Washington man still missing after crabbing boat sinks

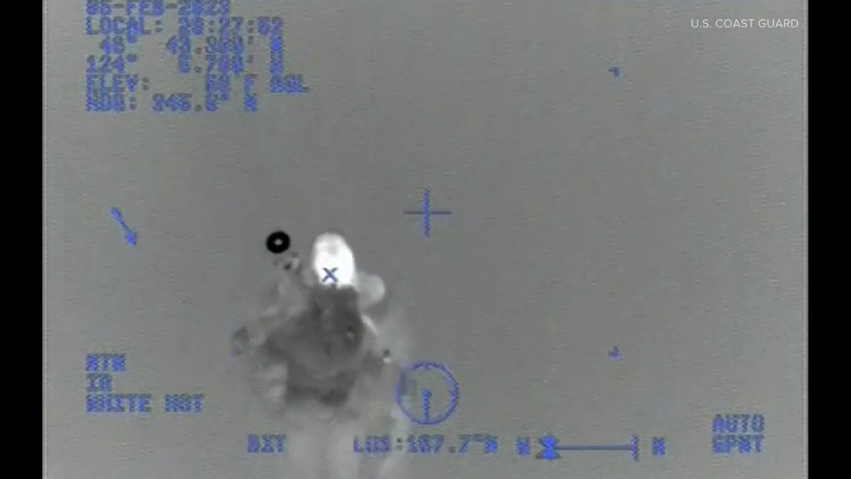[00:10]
Two hoisted to safety in a heart-pumping rescue Sunday as a commercial crabbing boat started to sink.
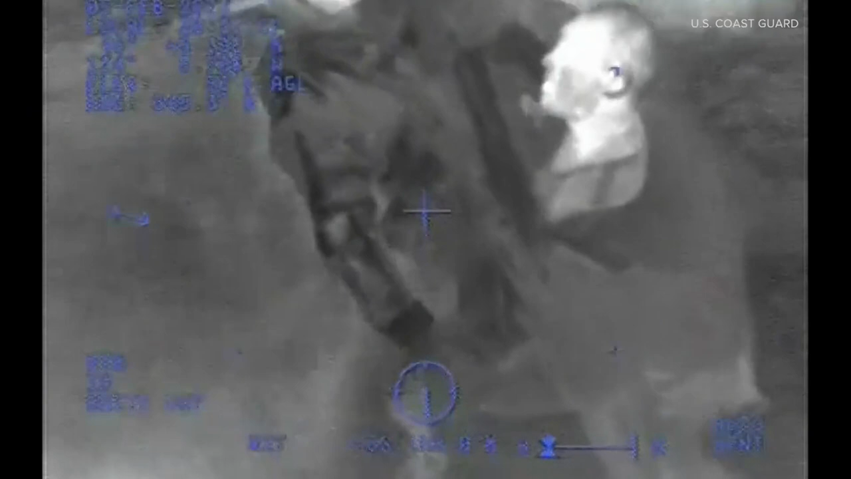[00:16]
Commercial driver just below the cabin. We're not going back to the left. Yep, keep coming back and left.
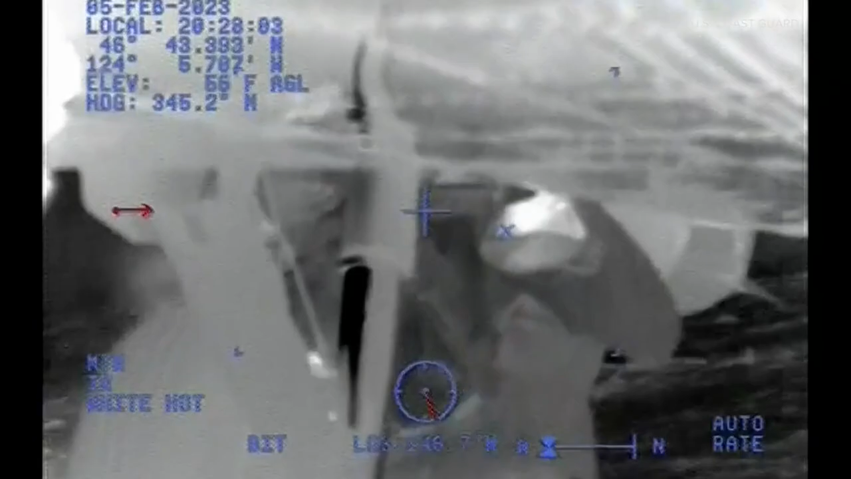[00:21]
The raft is just below us.